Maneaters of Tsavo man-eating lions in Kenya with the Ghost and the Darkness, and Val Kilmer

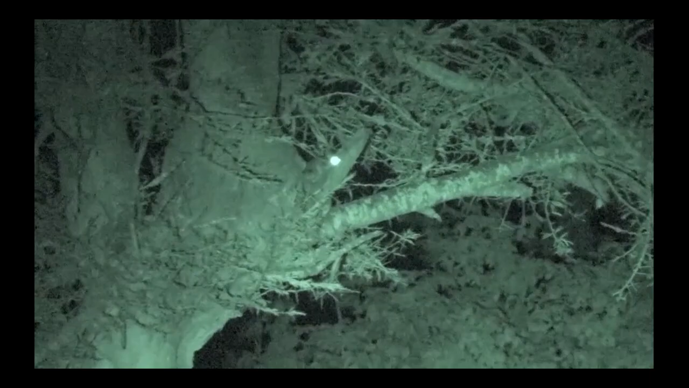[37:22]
I think he's looking at us. Could be. He's got a big bushy tail. Usually about the only thing that you see is eye shine jumping from tree to tree. Okay, you can leave your light off now. I see them. The filming done here is being done with my infrared vision camera.
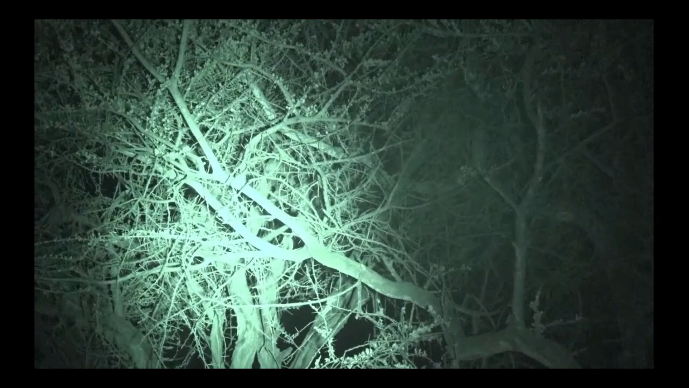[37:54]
And I've got an infrared lamp spotlight that I'm using to highlight them. Later that night in my room, something knocked over the insect spray can, and so I quickly turned on the light, and there was a flash of gray there. And sure enough, there was a bush baby inside my tent.